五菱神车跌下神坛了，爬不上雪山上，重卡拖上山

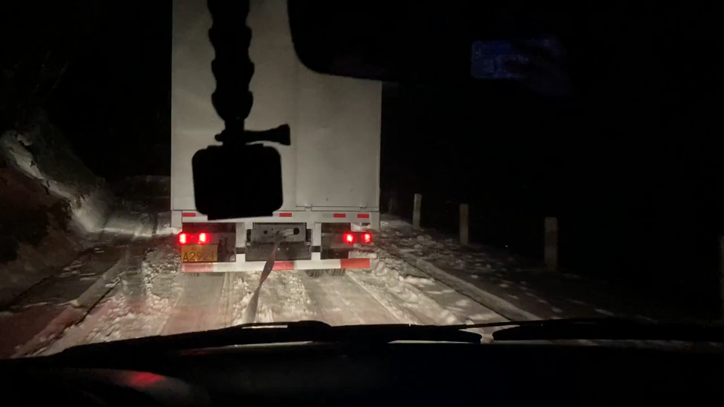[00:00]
长时间挂空挡的话就没有刹车，等下你刹不住。 挂一档它的那个空，它的那个转速。 挂一会儿，走一会儿，等一下你再挂。挂空档。 没有，挂一档我把零花钱一放，它的空，它的这个转速已经到6000多转了。好的，转速不够，所以我才把它。 直接给拉跑了是吧？
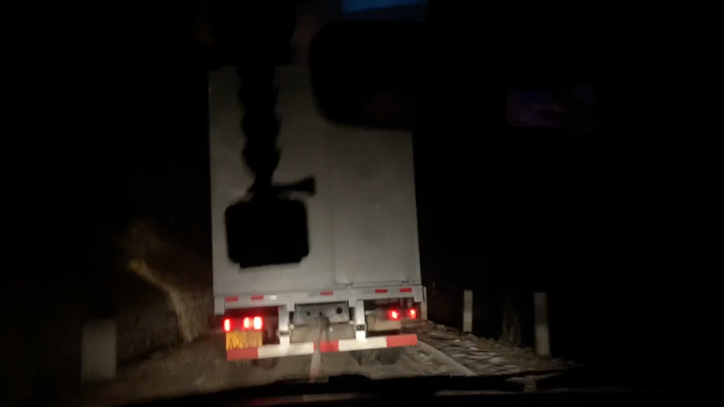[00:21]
现在挂了二档，妈妈没有，稍微大一点刹车。 你看他那个轮子，我的天哪，也是打滑的。哎呦，断了断
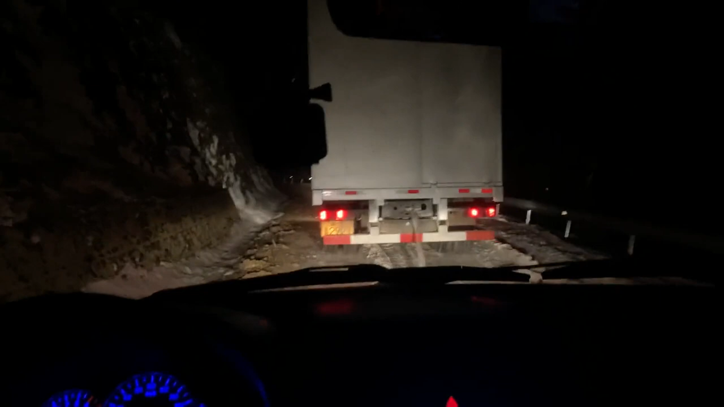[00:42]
了。按滴滴，按滴滴。 按了，它也不会
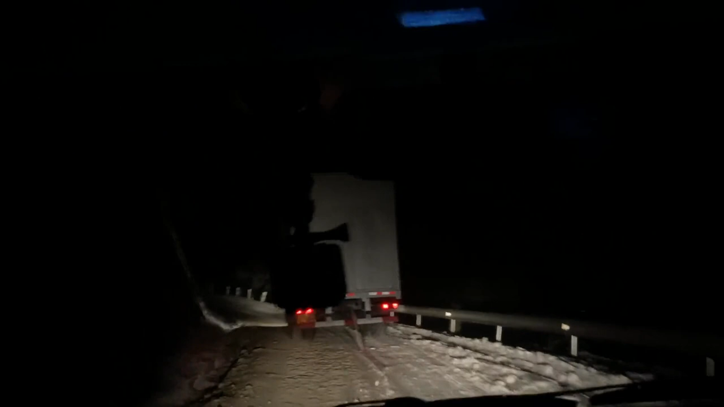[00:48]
停啊。
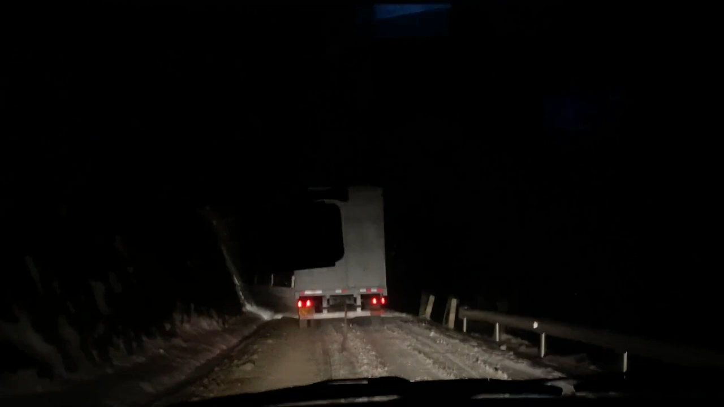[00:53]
绳子又断了。妈，这需要多少大力气吧？那个绳子都拴了3道、4道了，是吧？他自己应该也感觉到吧，他们现在没有拖到，不重了吗？能感觉到吗？ 能感觉到。
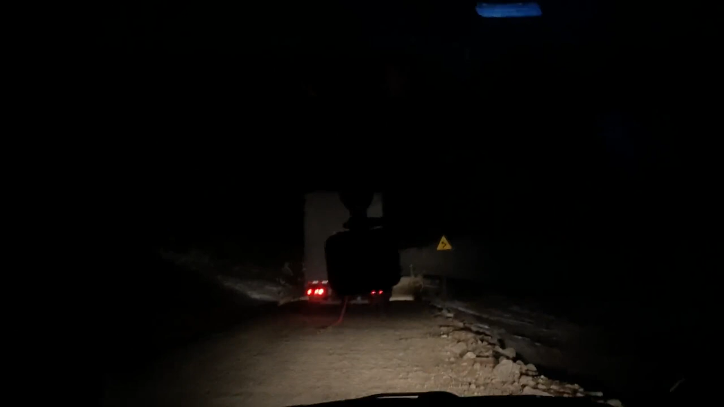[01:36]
他自己感觉到了，看到没有？他停了，是吧？
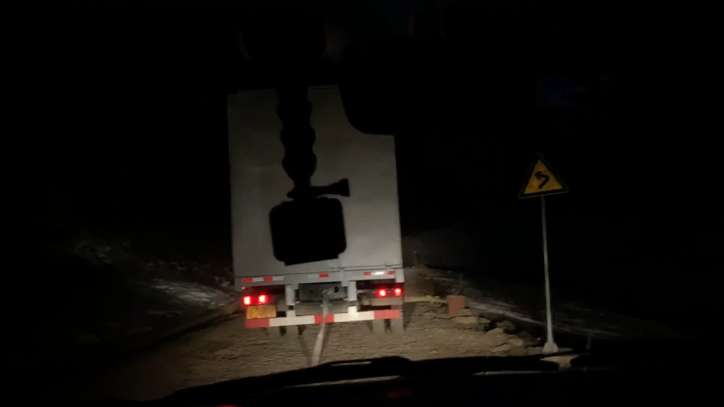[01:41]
没感觉到轻了，所以他就停车了。绳子断了。